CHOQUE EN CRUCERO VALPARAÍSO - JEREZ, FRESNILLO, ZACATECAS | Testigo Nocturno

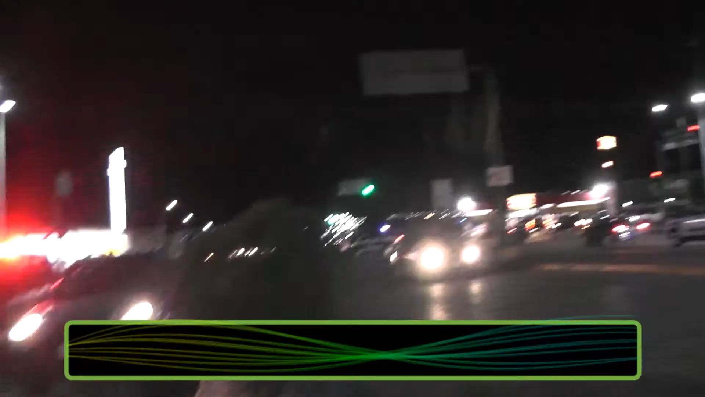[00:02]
Salida de Valparaíso, el crucero de Valparaíso Por aquí se suscita un fuerte accidente entre un carro y una moto
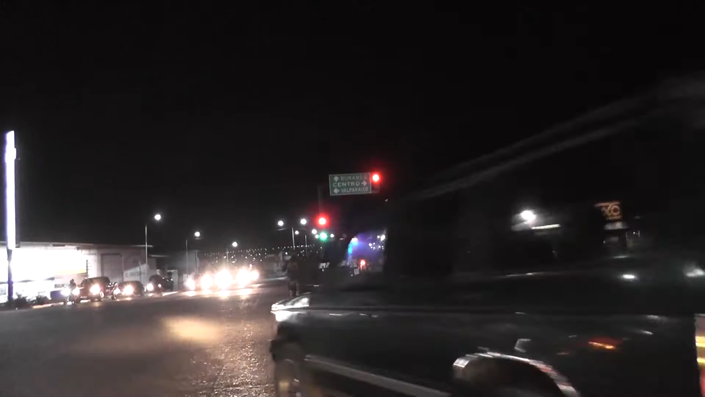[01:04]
Y pues ahí está todavía el carro La motocicleta no la alcanzamos a ver Ahorita vamos a... Este crucero está pero canijo